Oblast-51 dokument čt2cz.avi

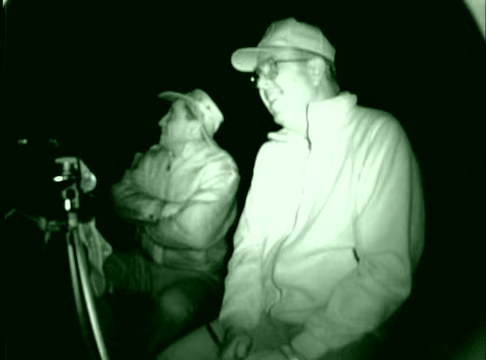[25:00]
Vidíme velmi jasné světlo na obloze přímo nahoře. Viděl jsi to? Tamhle. Páni.
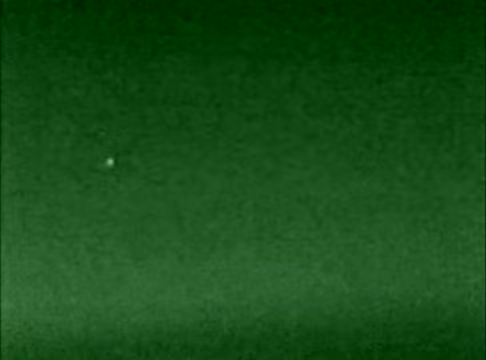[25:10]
Je pořád tam. Vypadá to, že letí na sever. Je to úžasné.